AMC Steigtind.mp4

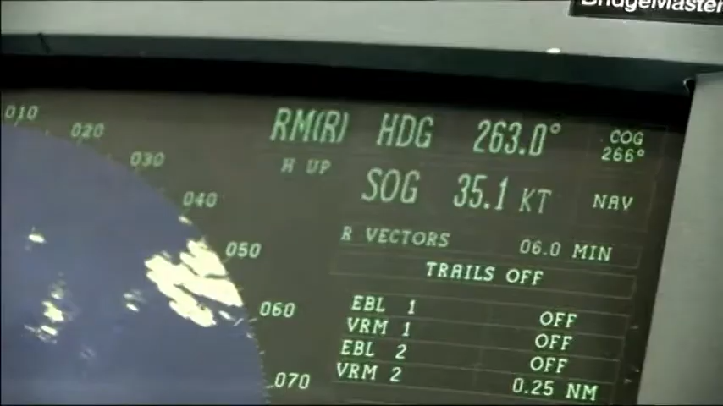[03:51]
An immediate observation when MS state in was back in operation was a speed increase from
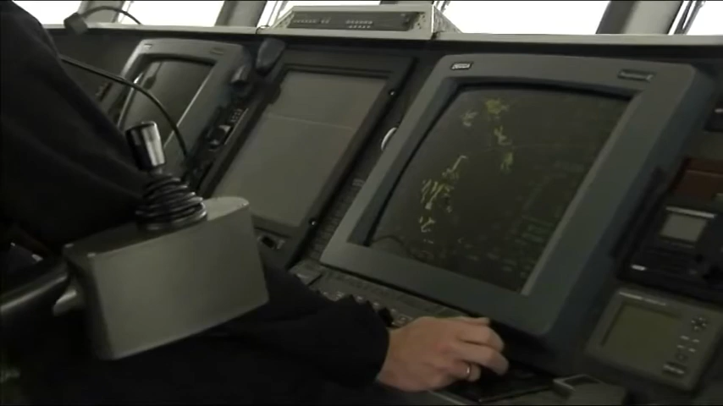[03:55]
34.5 knots to more than 36 knots maximum speed.